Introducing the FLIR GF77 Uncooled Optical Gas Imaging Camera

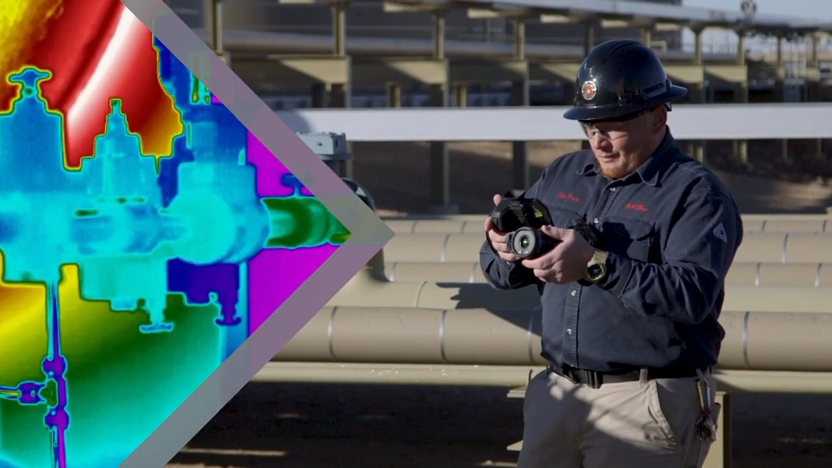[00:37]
from instant contrast improvement with one-touch level and span,
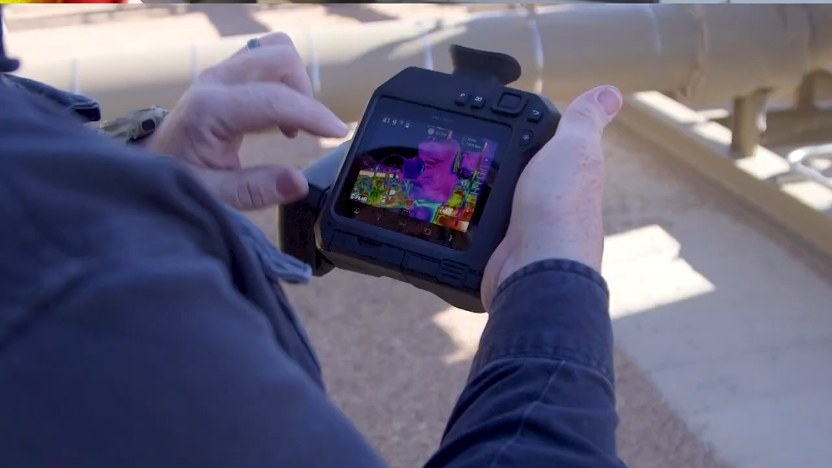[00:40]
to enhanced plume movement with high sensitivity mode.